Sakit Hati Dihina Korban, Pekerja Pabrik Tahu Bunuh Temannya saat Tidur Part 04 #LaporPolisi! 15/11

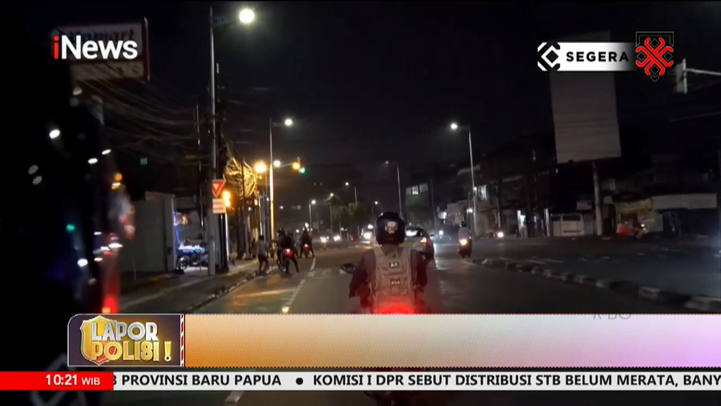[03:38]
Aparat Polres Metro Jakarta Timur busa mengajar segerombolan gangster yang melintas di kawasan Jalan Revolusi Durensawit, Jakarta Timur.